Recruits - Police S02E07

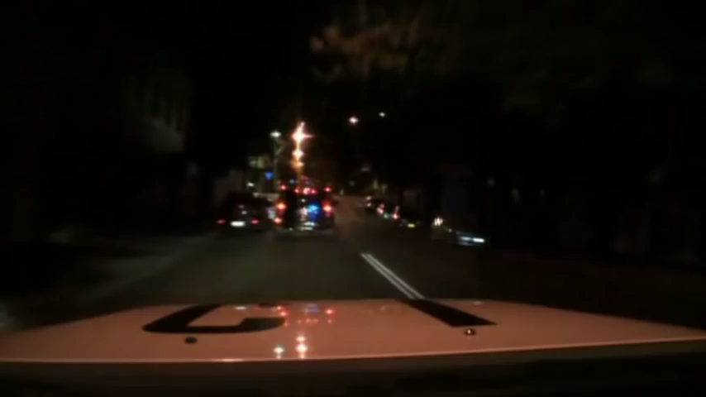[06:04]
City 18 for transport. Triple number is a reported 2006 Hummer RA, black in colour.
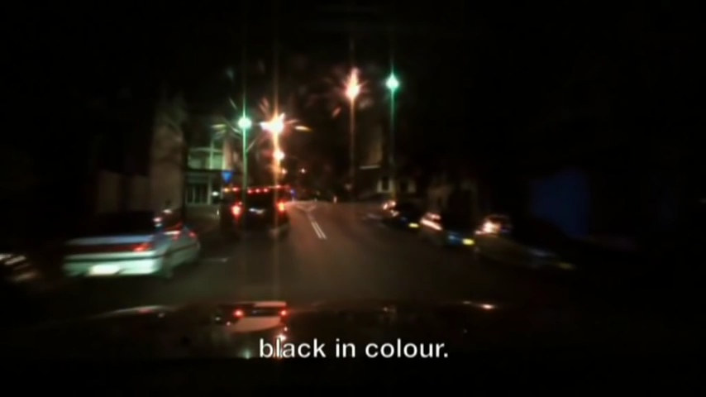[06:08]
Access to license user, approach with caution. Warning for possessions of firearms, take precautions when stopping vehicle.
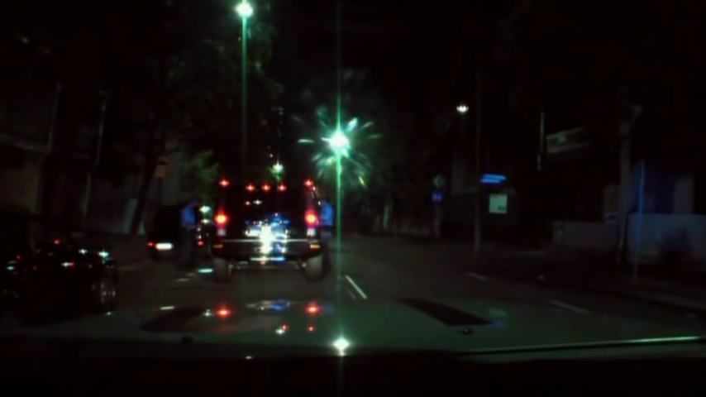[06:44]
Just blow slowly and continuously for me. You don't need to blow too hard. We've just stopped this vehicle just to do a check on it. Just got a bit of intel on it for drugs.